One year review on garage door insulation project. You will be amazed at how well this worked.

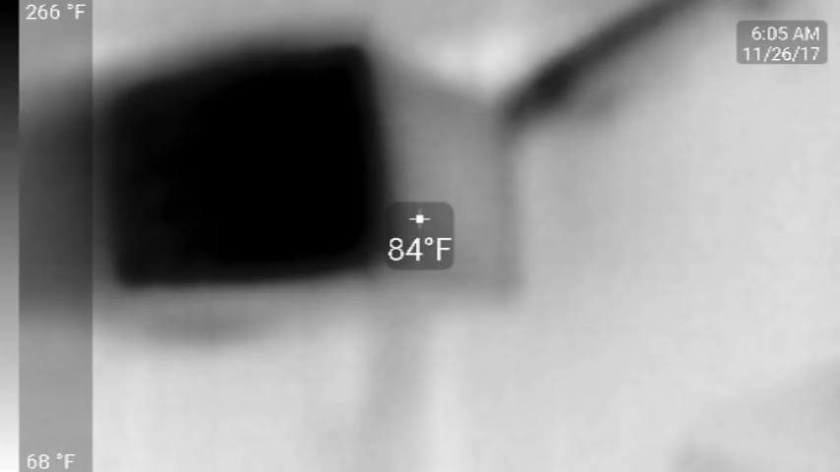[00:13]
On screen: spot 84°F, scale top 266°F, scale bottom 68°F
Right now I'm standing in my garage.
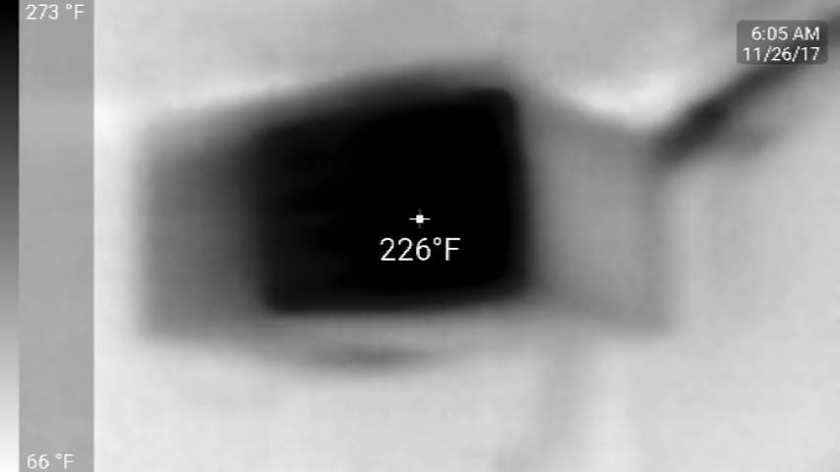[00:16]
On screen: spot 226°F, scale top 273°F, scale bottom 66°F
You're looking at a ceiling mounted heater.
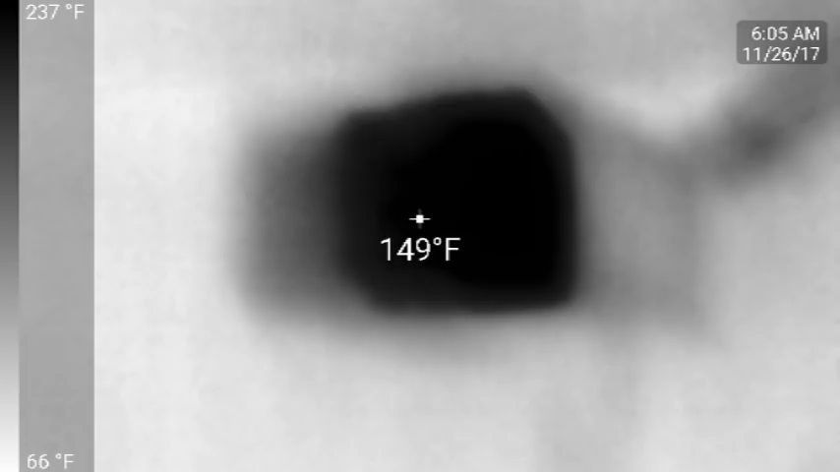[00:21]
On screen: spot 149°F, scale top 237°F, scale bottom 66°F
Outside it's 23 degrees and the heater is on.
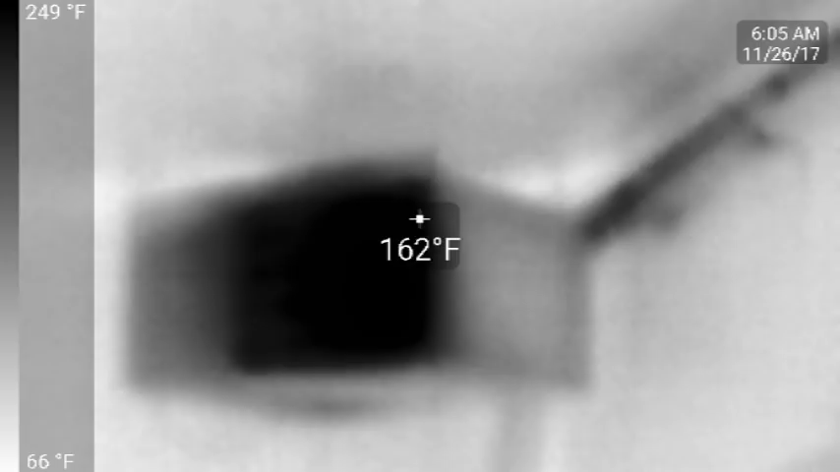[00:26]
On screen: spot 162°F, scale top 249°F, scale bottom 66°F
In this case heat represents darker areas, cooler or lighter areas.
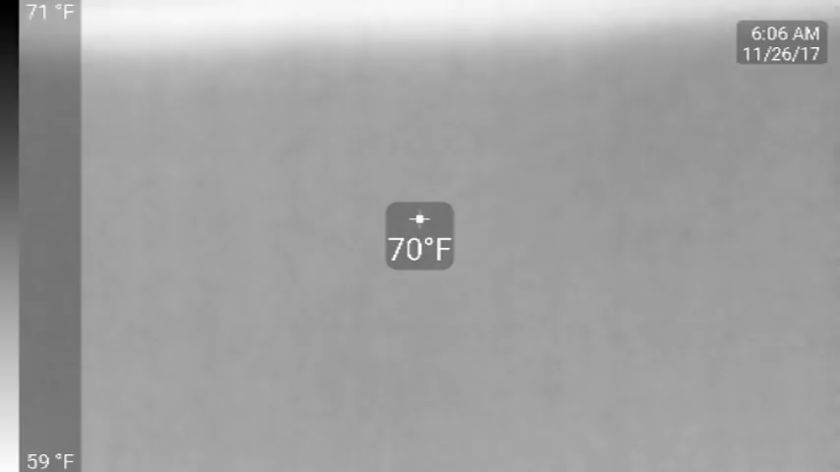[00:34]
On screen: spot 70°F, scale top 71°F, scale bottom 59°F
We're going to take a look at the interior of the garage door. This is a style on the roll-up door and again light is cooler, darker is warmer. I'm going to pull you over to a hinge. You can see this is a standard hinge that you would find on most common roll-up doors. I think you could probably identify that.
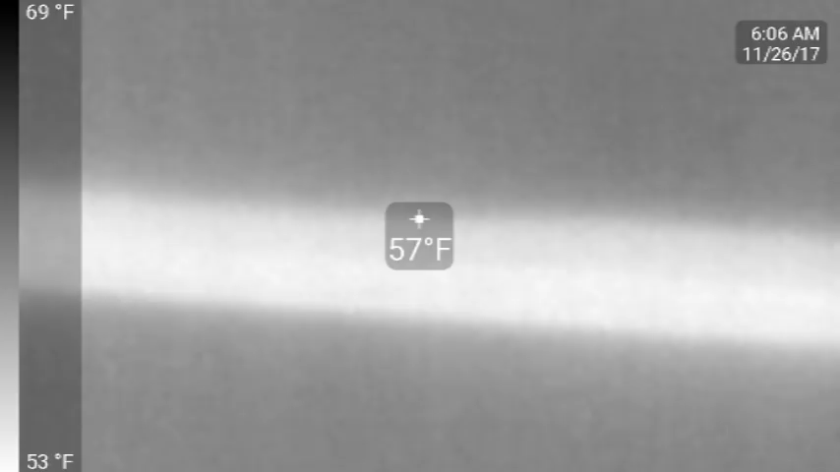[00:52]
On screen: spot 57°F, scale top 69°F, scale bottom 53°F
Now I'm going to take you outside. This is the house. There's the windows and the center door. Glass is opaque to thermal
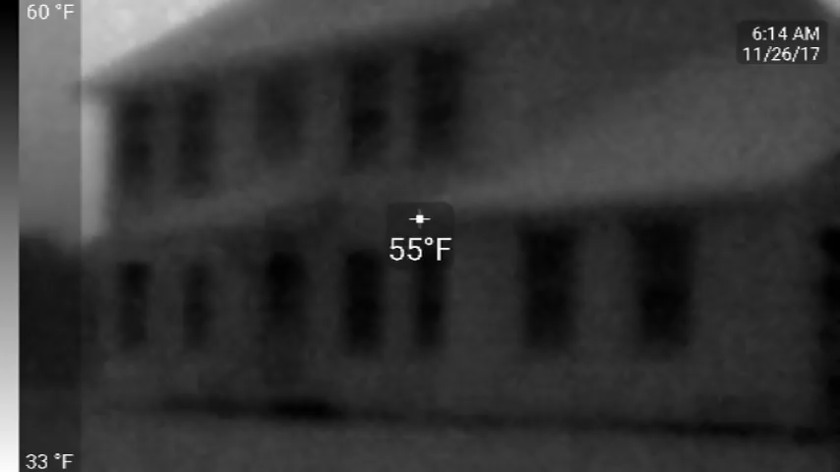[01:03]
On screen: spot 55°F, scale top 60°F, scale bottom 33°F
image cameras or radiation so you won't see anything but dark.
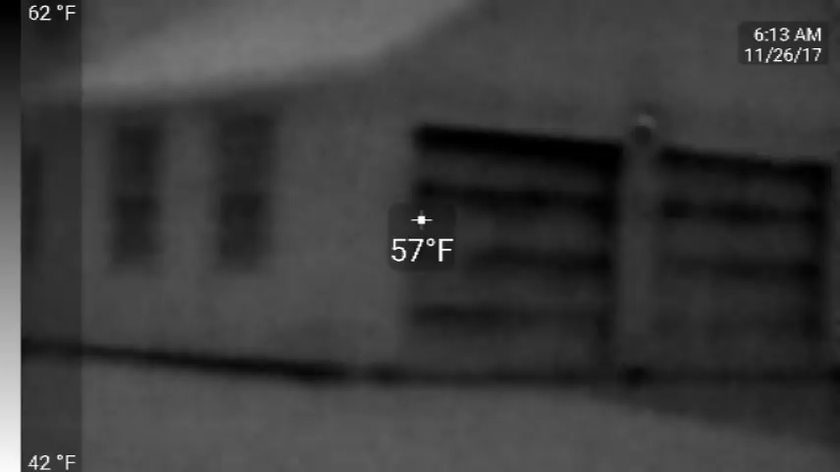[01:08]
On screen: spot 57°F, scale top 62°F, scale bottom 42°F
But what I want you to see are these garage doors.
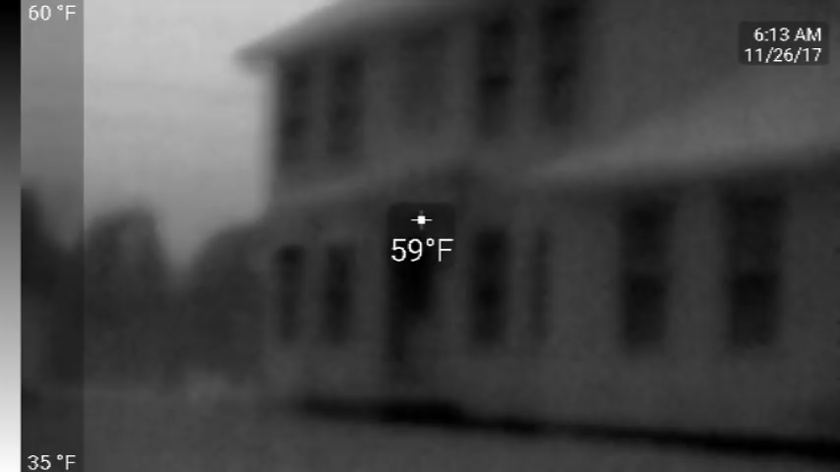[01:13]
On screen: spot 59°F, scale top 60°F, scale bottom 35°F
You could see in the video that the the heat loss is coming through there. Now this is the pole barn that I worked on last year and you can see the frame of the door.
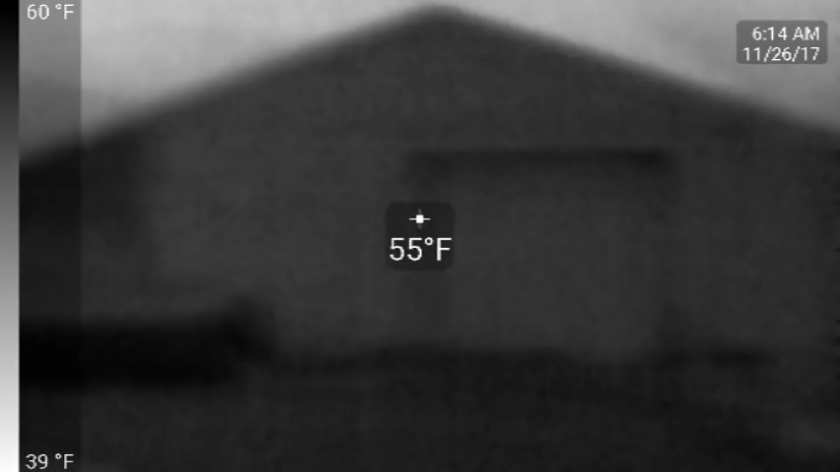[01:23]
On screen: spot 55°F, scale top 60°F, scale bottom 39°F
You can also see a darker section on the left side of the barn. And I'll get to that in a minute.
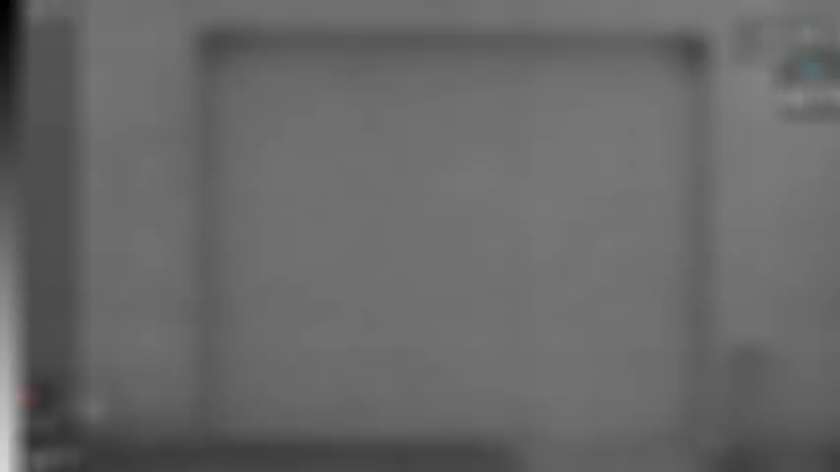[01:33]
Now what we're going to do is we're going to stabilize on this door and you can see there's no signature to that door. There's no rails or stiles.
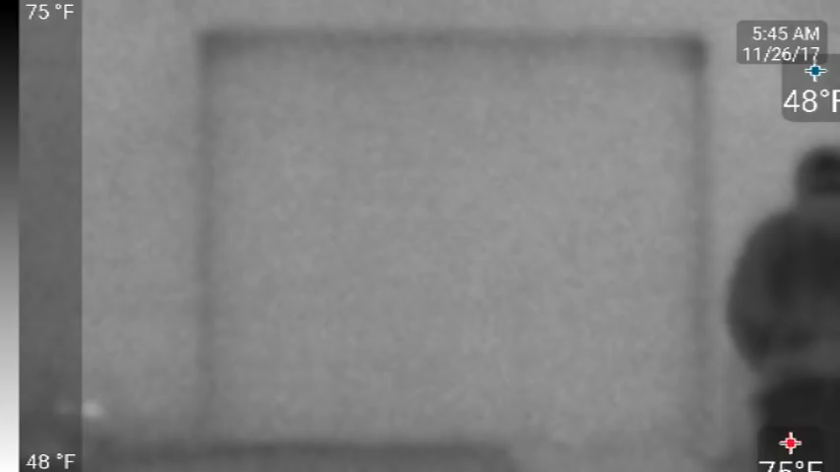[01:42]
On screen: scale top 75°F, scale bottom 48°F
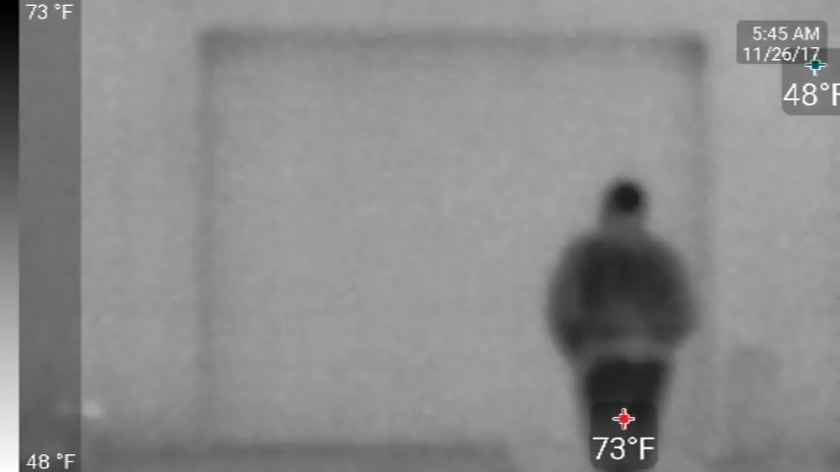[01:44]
On screen: scale top 73°F, scale bottom 48°F
And you can see I'm walking up to the door this morning. Again we have no sunlight, strictly starlight, there's no moon.
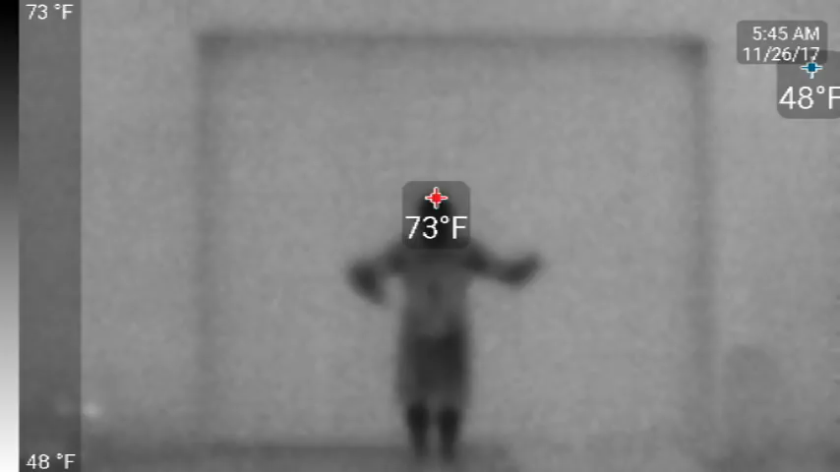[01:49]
On screen: scale top 73°F, scale bottom 48°F
So this is just thermographic imaging.
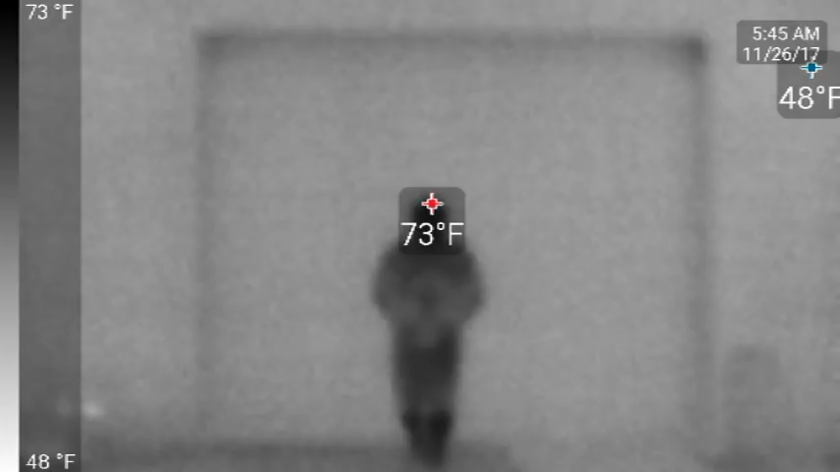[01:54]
On screen: scale top 73°F, scale bottom 48°F
And again the temperature is not quite right on this thing but it's not important.
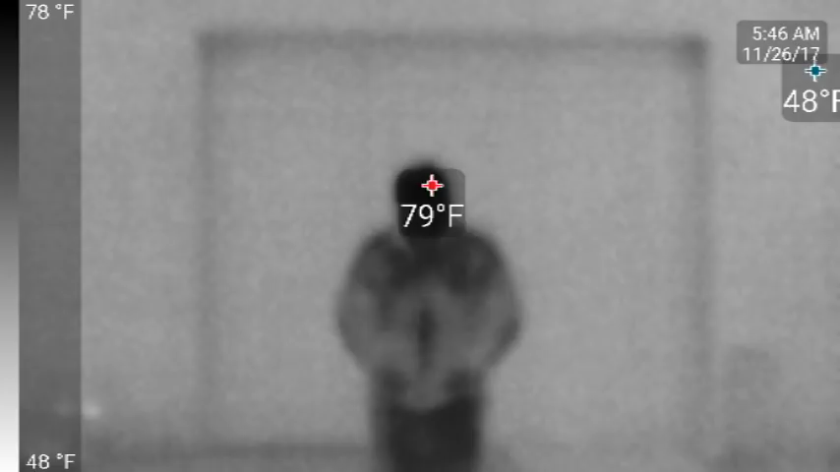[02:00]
On screen: scale top 78°F, scale bottom 48°F
We're only looking for comparisons. Okay.
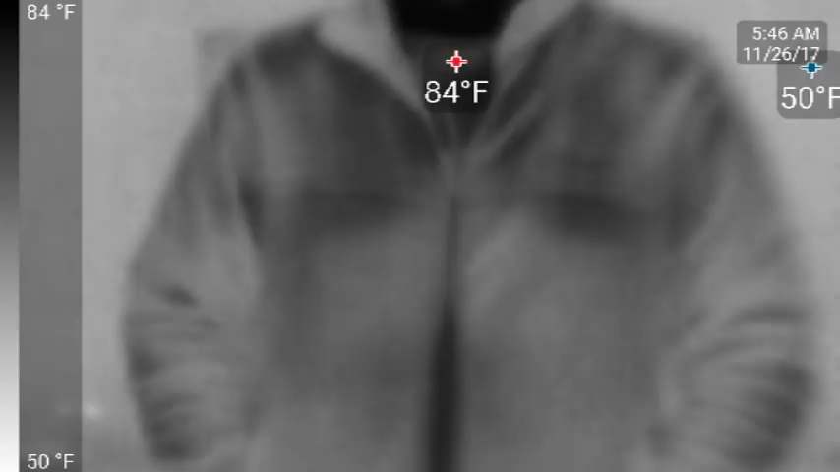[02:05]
On screen: scale top 84°F, scale bottom 50°F
Now last year, before I started this project, this is what the barn door looked like. In this case though, we used the color and it's reversed. So the darker is cooler and the brighter is warmer.
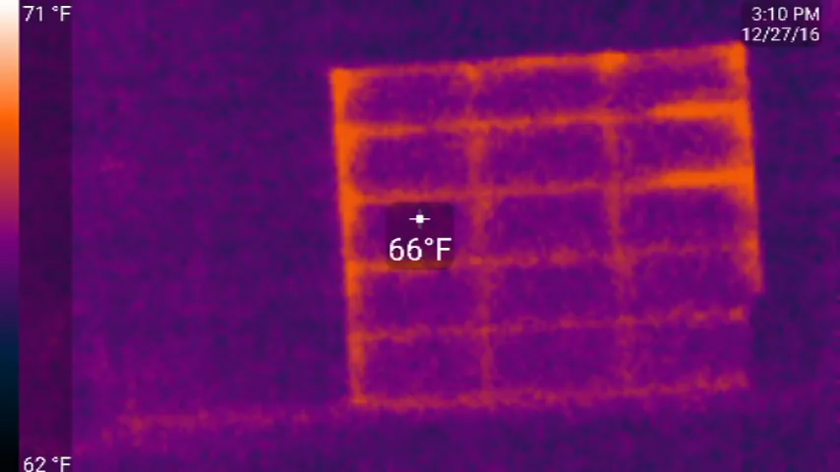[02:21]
On screen: spot 66°F, scale top 71°F, scale bottom 62°F
I know that's the way I did it. But you can obviously see the heat loss.
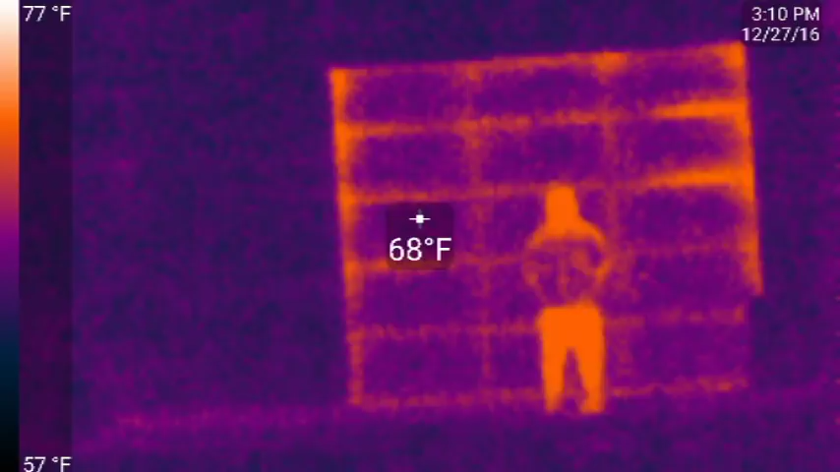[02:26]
On screen: spot 68°F, scale top 77°F, scale bottom 57°F
It's quite pronounced. All right. After I insulated the door, this is the result.